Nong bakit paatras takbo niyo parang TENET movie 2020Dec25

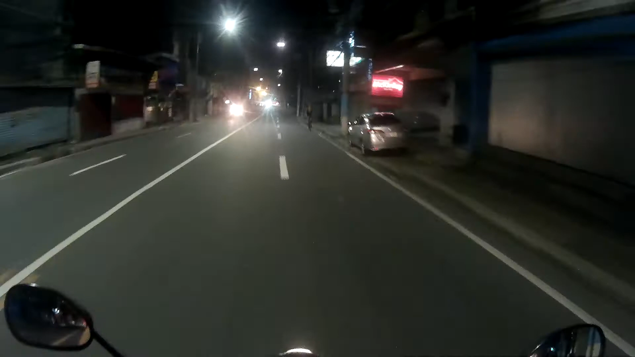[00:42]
bro hindi kayo makatras nung uuwi na ba hindi kayo makatras nung uwi na ba
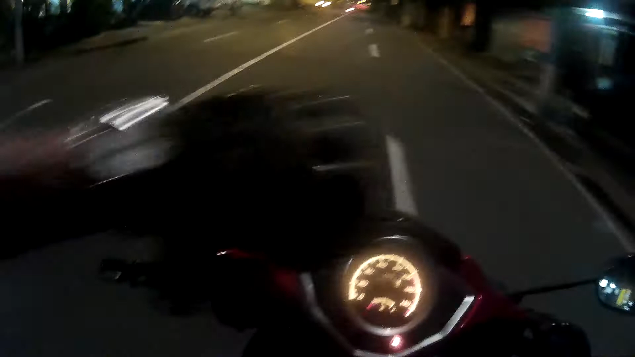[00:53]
may nage-enforce pa rin hahahaha one way pa Jay Perissel wow nung bag kayong atras nung
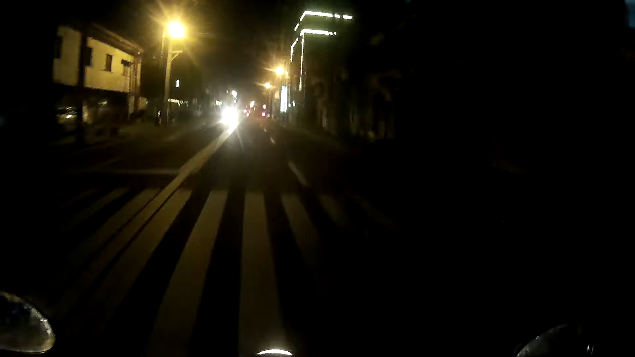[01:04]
isa ka pa hindi pa two-way Jay Perissel rasort ko pa chiffon malik kayo hahahaha layo nung ano kakaliwan nila rin kakalaanan nila rin atras kayo hanggang dito marbutay nalang kayo